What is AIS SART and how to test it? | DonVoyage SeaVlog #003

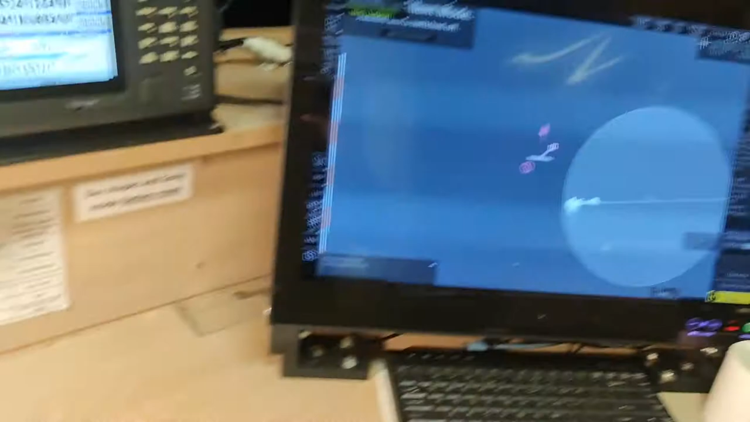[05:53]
electronic charts and on our radar all right
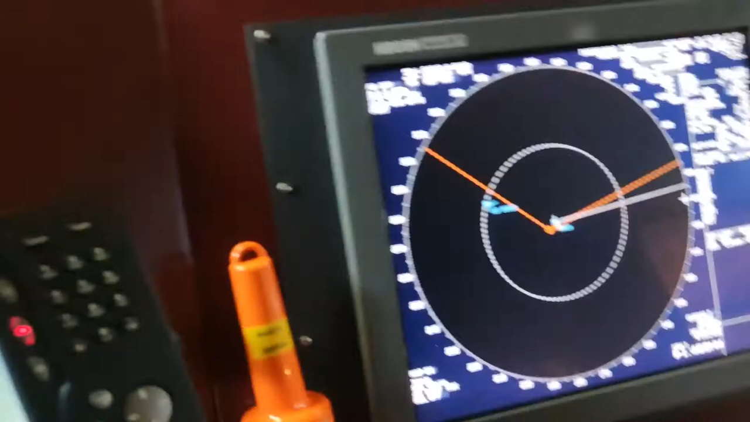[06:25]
will be seeing your self test okay so we will see you will see your self test okay so we will see you will be seeing our So,
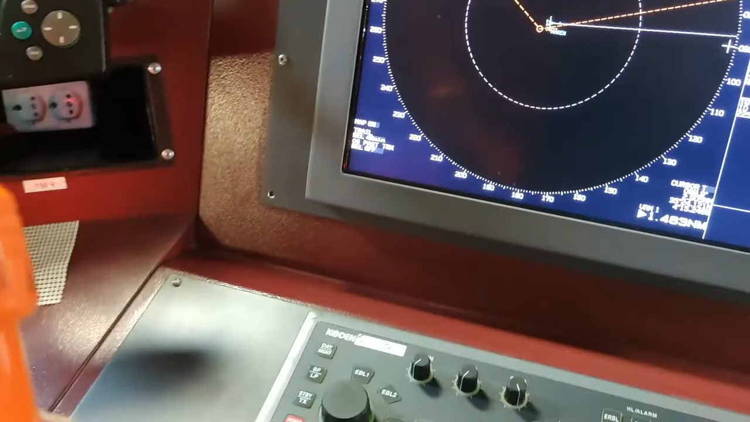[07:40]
So, now we will test our site and we will see how it will look like on our radar screens.
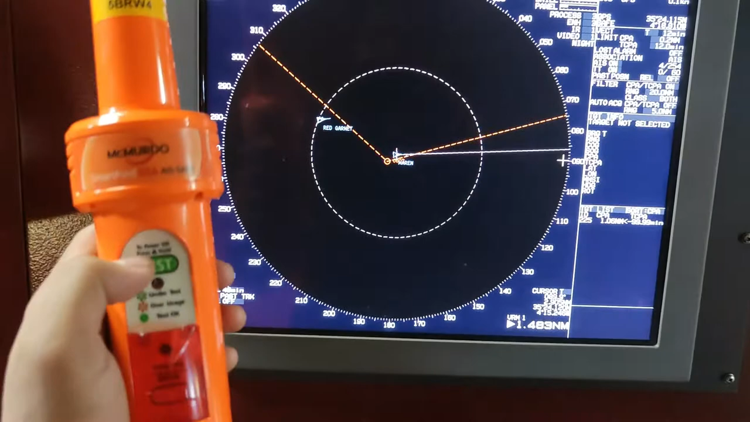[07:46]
Okay. So, let's hold this test button for at least three seconds.
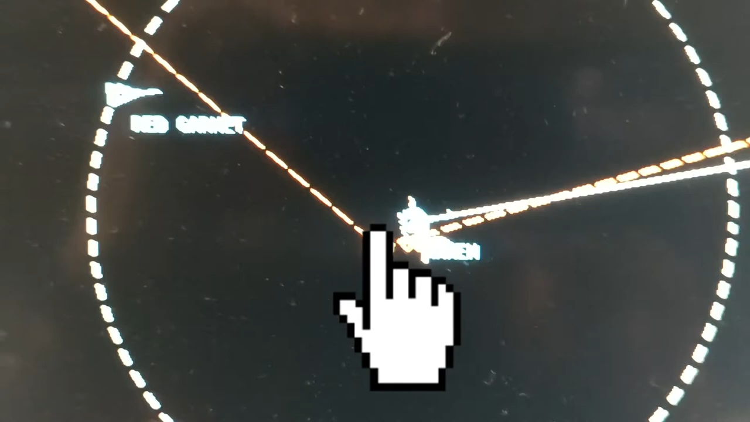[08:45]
So, a while ago, there was no circle. There was just the AAS symbol for our ship.
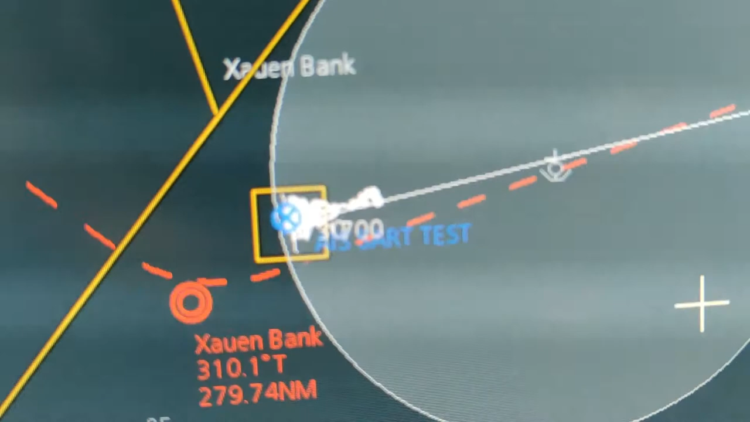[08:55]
So, you see that? So, after the test,
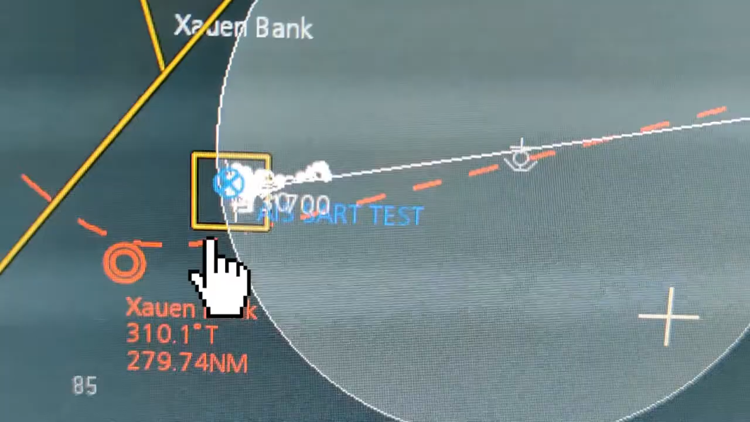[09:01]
we see that there is an AAS SART test in blue. This is on our electronic charts.
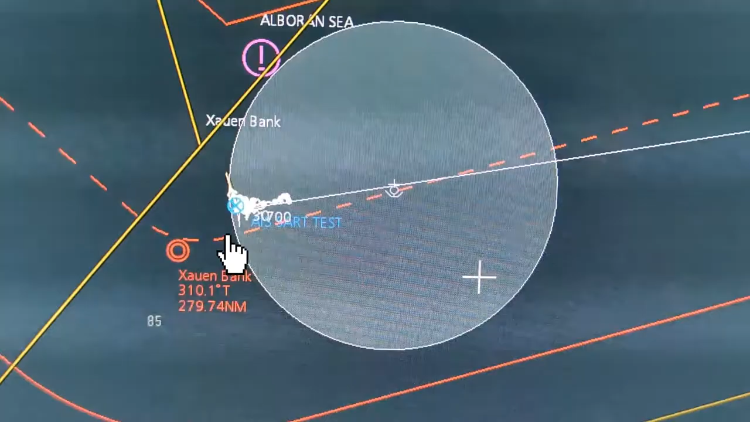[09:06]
So, it means that our AAS SART successfully
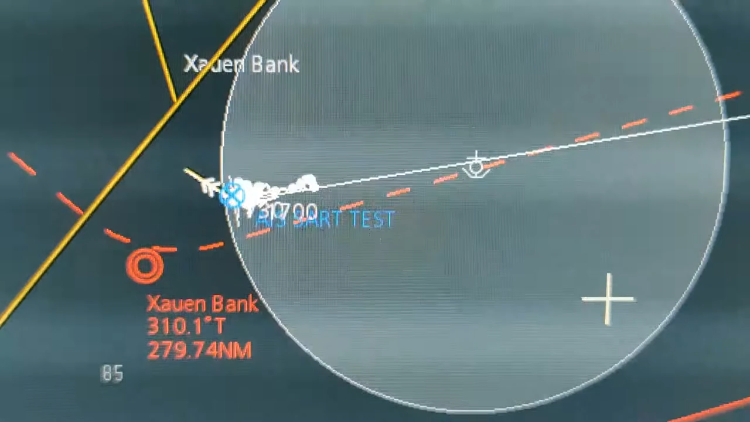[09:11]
transmitted a signal to the VHF band on our AAS. Okay. So, it's there.